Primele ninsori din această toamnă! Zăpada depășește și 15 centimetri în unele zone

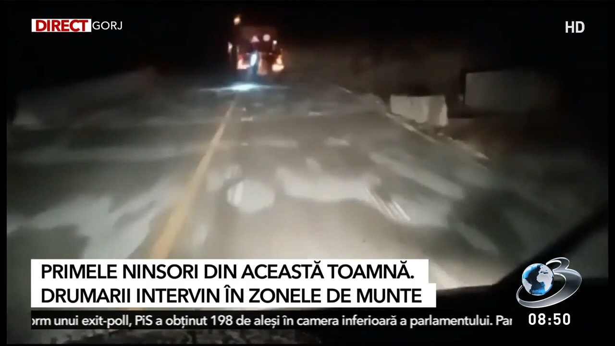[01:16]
Autoritățile au intervenit cu două utilaje de dezăpezire și au împrăștiat material antiderapant pe șosea. Zăpada i-a luat prin surprindere și pe Mara Mureșeni.